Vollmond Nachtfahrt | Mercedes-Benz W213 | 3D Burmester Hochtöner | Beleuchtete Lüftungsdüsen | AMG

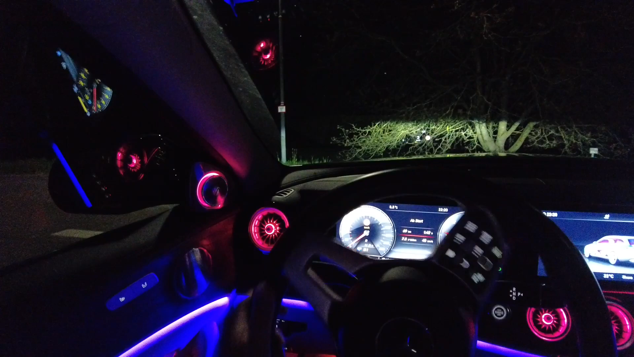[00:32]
Ich mache hier einen kleinen Vollmond Drive, bzw. Vollmond ist erst in zwei Tagen, allerdings sieht das alles schon sehr vollmondmäßig aus da oben. Ich bin mal gespannt, wie hier mein neuer DJI Pocket 2
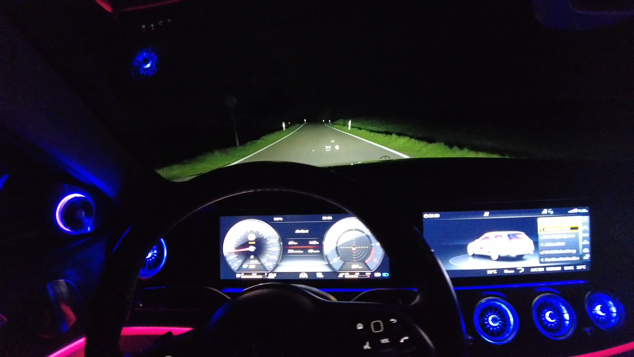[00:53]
den Mond einfängt und auch jetzt diese Nachtaufnahme bin ich mal gespannt. Das ist jetzt meine erste Aufnahme bei Nacht. Ich habe den Gimmel erst seit gestern, also allgemein auch meine erste Aufnahme. Ich bin gespannt, wie das alles aussieht hier mit dem Heads-Up-Display, mit meinem Mercedes-Benz-Stern.
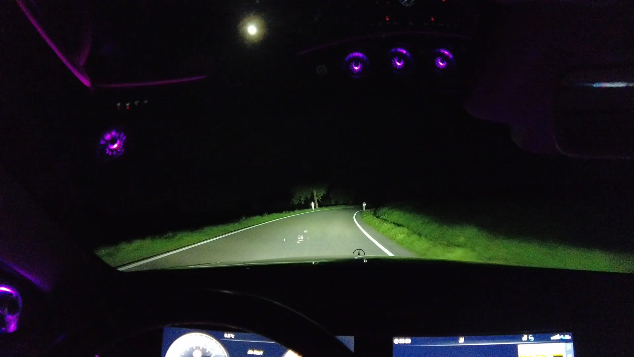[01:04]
Musik Lustige Geschichte, bzw. nicht lustig, leider Gottes ist vorhin ein Vogel bei, ich bin 120 kmh gefahren, ist mir ein Vogel, also zuerst kam es mir so vor, als wäre er hier auf der Scheibe gelandet. Die Scheibe ist auch noch immer schmutzig und hier sind auch noch immer leider Überreste. Die Überreste verheißen nichts Gutes. Man würde ja hoffen, dass er an die Scheibe knallt und dann schön weiterfliegt und nichts passiert ist, wie in so einem Film.
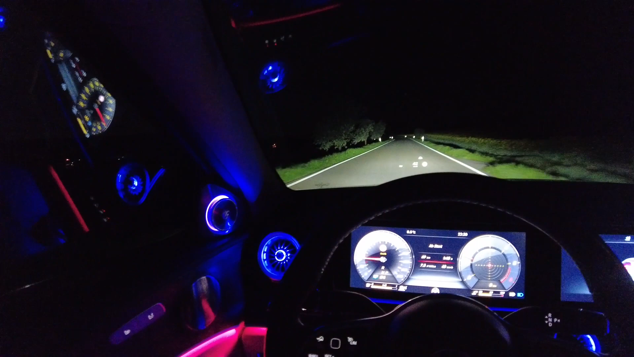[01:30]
Aber leider scheint er doch wahrscheinlich dadurch gestorben zu sein. Und dann ist mir aufgefallen, mein Mercedes-Stern ist komplett flach gewesen. Ich habe ihn jetzt wieder aufgerichtet. Das heißt, der ist mir an den Mercedes-Stern geflogen, der war auch versaut und dann an die Scheibe gedonnert, wie blöd. Und der Scheibenwischer ist sogar automatisch angegangen, weil hier dann Sauerei war. Ein Glück ist, es scheint die Scheibe, von Glück kann man nicht sprechen, die Scheibe scheint noch ganz zu sein, aber schön ist das nicht.